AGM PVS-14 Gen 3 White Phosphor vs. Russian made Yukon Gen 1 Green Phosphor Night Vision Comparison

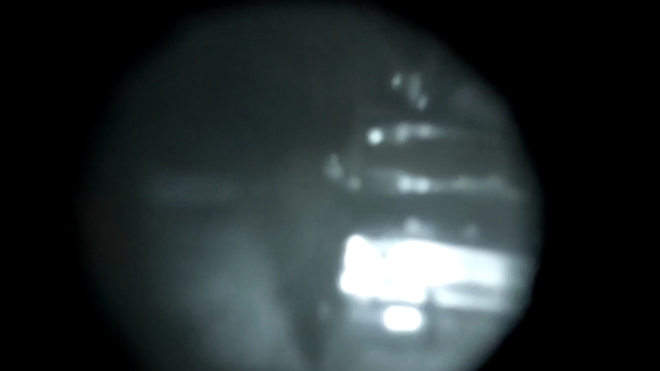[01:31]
my first gens for a walk here i'm using the built-in ir light
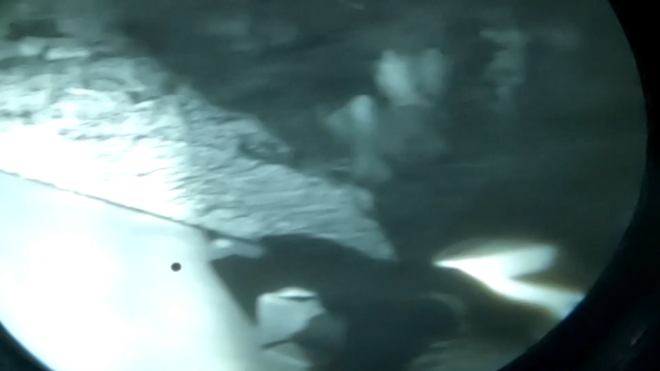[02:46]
all right we will try the ir light on the weapon next that's
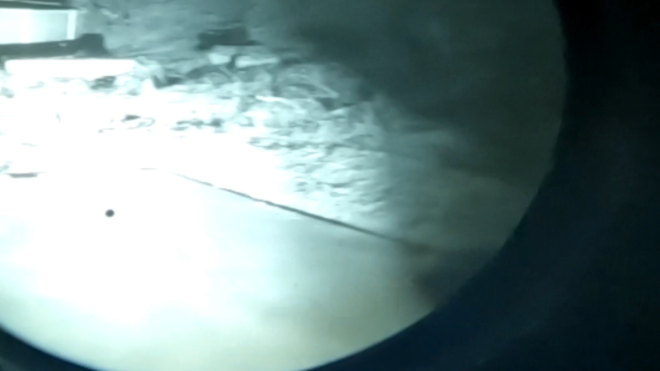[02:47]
using the ir surefire light off the third generation
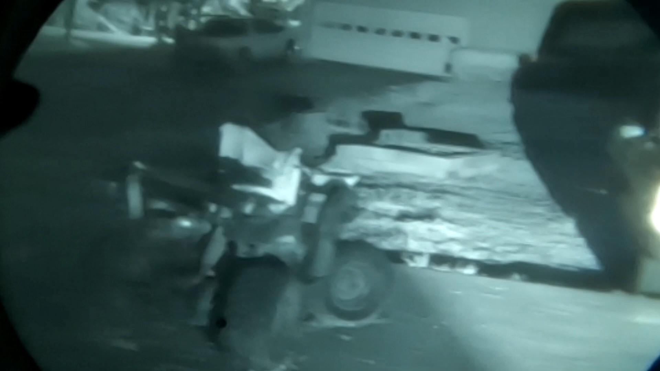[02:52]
white phosphor tube and you can see it's it's pretty good it's way better than the first gen oh yeah that's pretty awesome
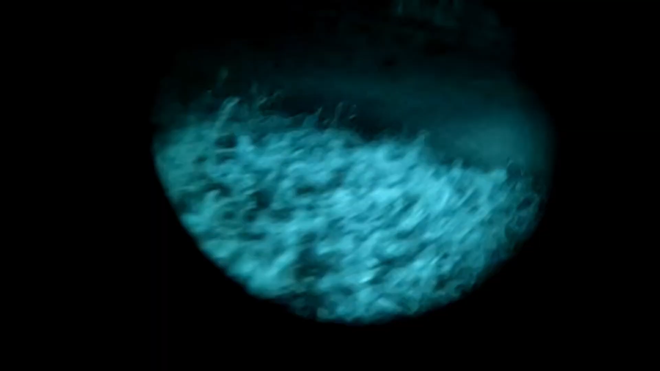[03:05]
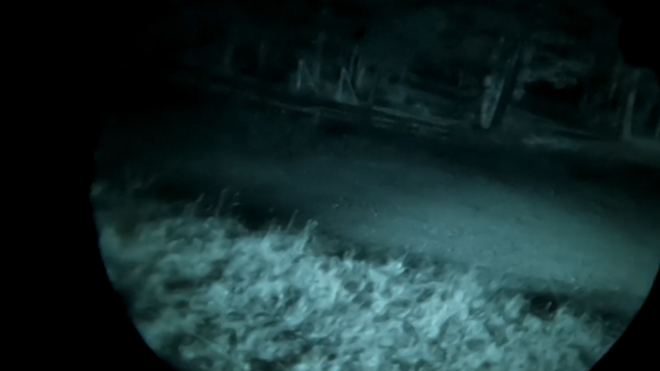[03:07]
all right this is a agm third generation and white phosphor
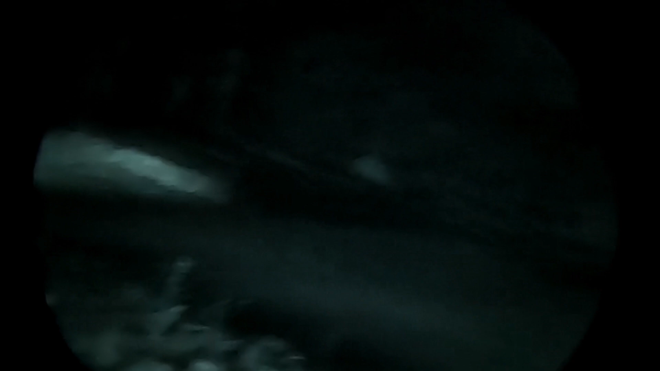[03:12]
with a gopro jammed up against it and see
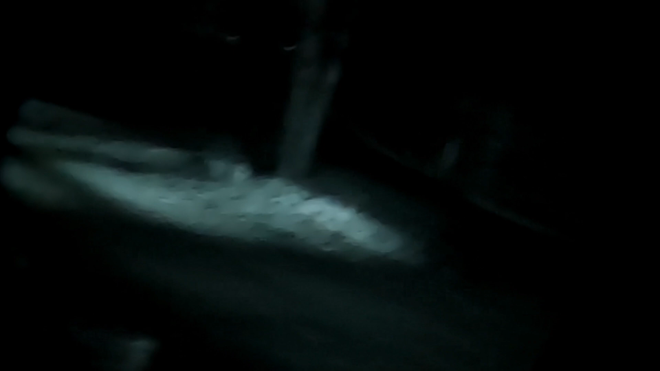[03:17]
my shop lights coming through a little better than the first generations did take a look at my house
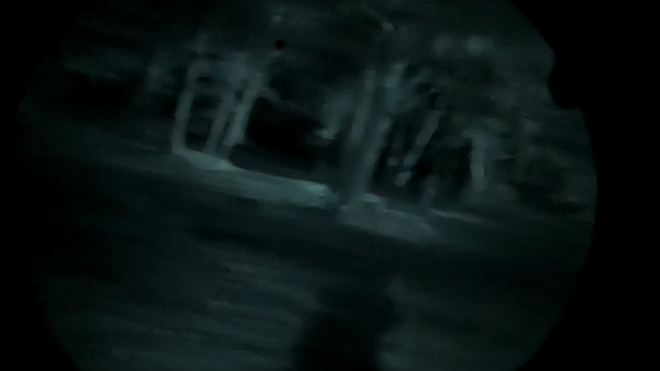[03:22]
i don't have any any lights on i think the lights from the windows are coming through the stove or something
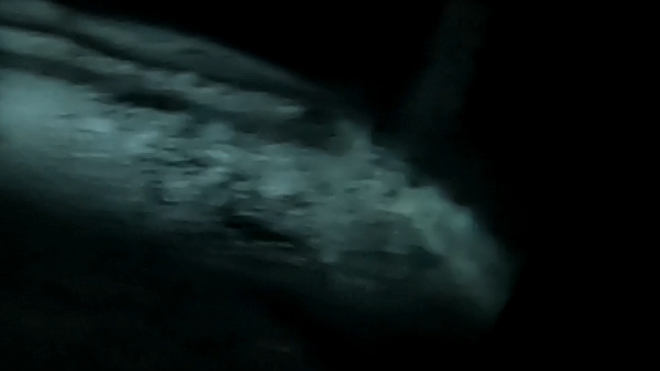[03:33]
so there is no ir light being used i'm going to turn on the ir illuminator
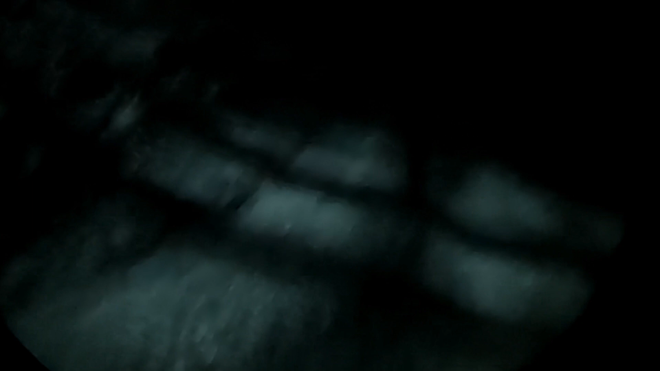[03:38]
and see how good it's going to work then all right i got the ir illuminator on